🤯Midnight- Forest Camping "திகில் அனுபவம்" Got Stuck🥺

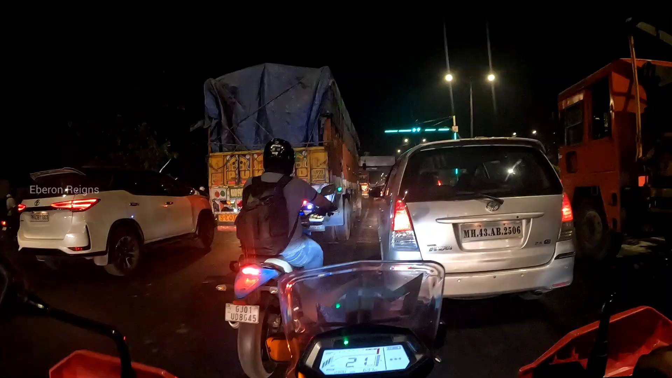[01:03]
டைம் வந்து 11 மணி ஆகுது. 11 மணி அவனுக்கு டிராஃபிக் போன பாடு இல்லை, கடுப்பாக இருக்குது. ஸோ எங்கேயா ட்ரீ பேருக்கு எடுத்து கொஞ்சம் நின்றுட்டு தாங்க போகணும். அவன் டிராஃபிக் போட்டு